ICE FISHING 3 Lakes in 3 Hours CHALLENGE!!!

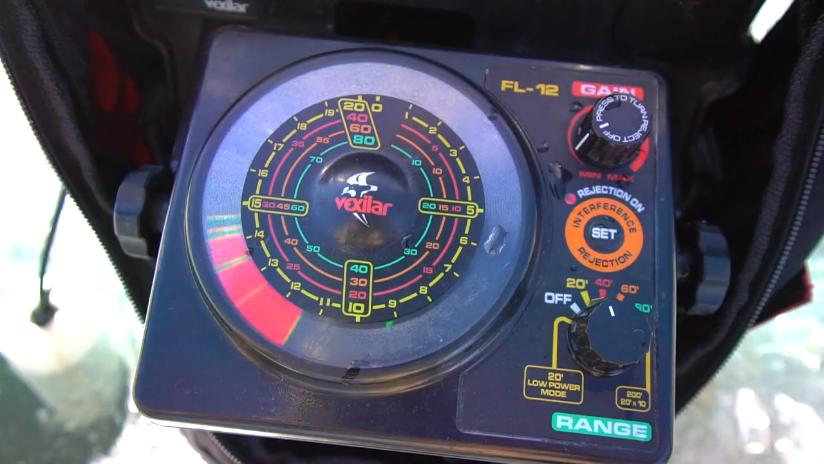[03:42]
So as you guys can see, they're at like 10 feet. That's my jig. That's kind of going up and down. You guys can see there.